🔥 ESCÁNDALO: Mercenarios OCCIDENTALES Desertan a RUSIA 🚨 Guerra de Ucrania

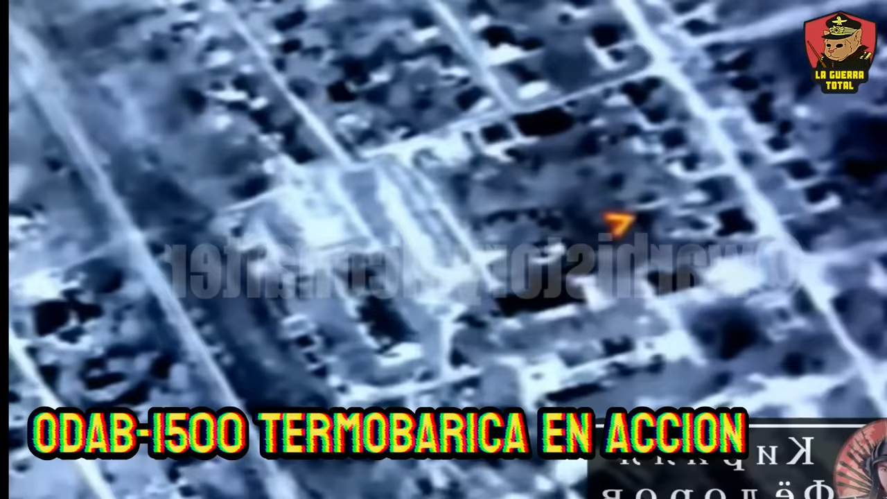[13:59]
las cuales funcionan dispersando un aerosol combustible que, al detonar,
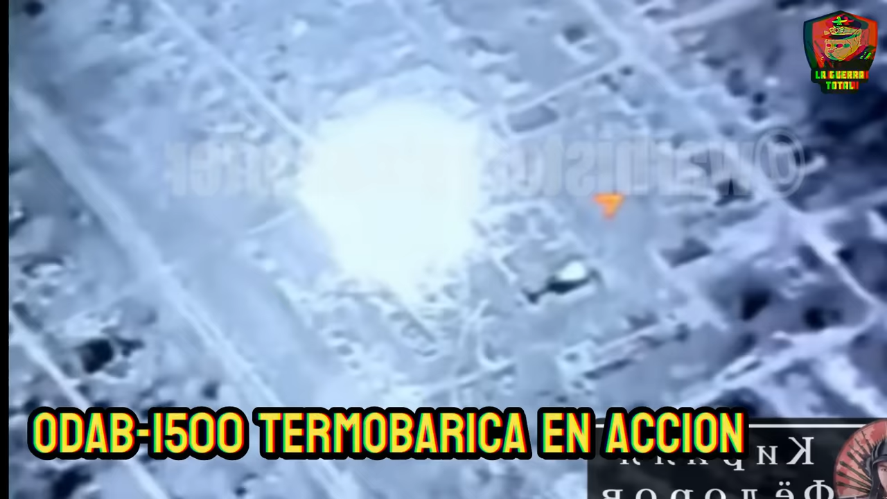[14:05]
inicia una explosión que consume rápidamente el oxígeno del aire circundante. Lo resultante es una explosión y una onda expansiva